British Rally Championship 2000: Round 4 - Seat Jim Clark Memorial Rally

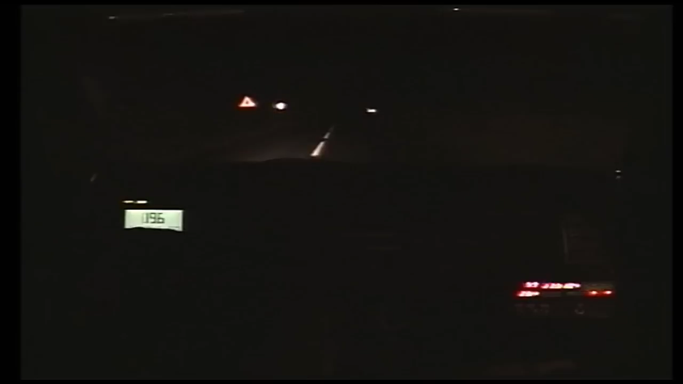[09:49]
The dive through the hedge had wiped off the light pods, and even the best headlamps on main beam aren't up to rallying speeds. Wearden's answer was to allow Andrew Pinker to pass, then use him as a pathfinder. Yeah, well. Come on. Go, right two and left one. Pinker. Left six long, 50. Right four plus. The bizarre tail chase meant, though, that Wearden wasn't losing any more time.
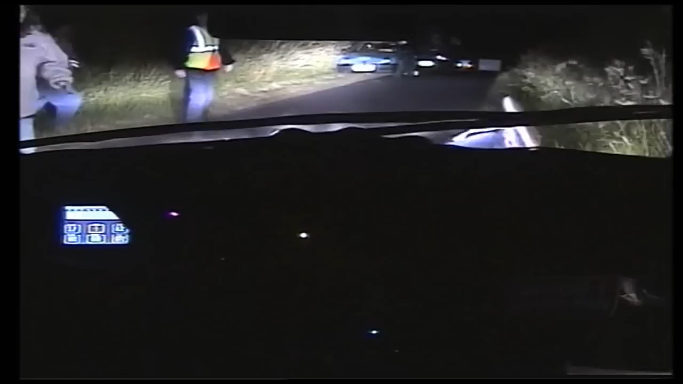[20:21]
300. Thankfully, the marshal rolled with the punch and was unhurt, but it was proof if ever be needed that no one can ever relax their vigilance on a rally stage. Loken, and obviously a little shaken, at least could see the marshal was back on his feet as he restarted the stage.
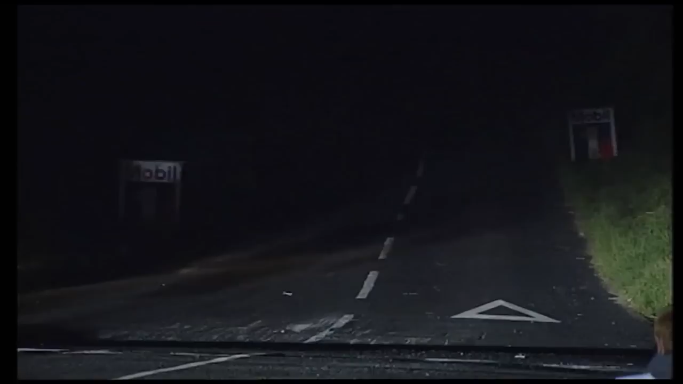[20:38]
And it says plenty for the Finn's powers of concentration that he was obviously back on the pace a few miles later.
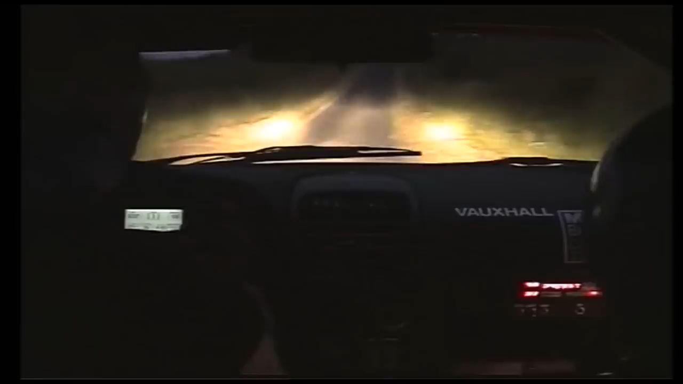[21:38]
And as dawn began to break, the two Vauxhalls were now sandwiching the Volkswagen in first and third places.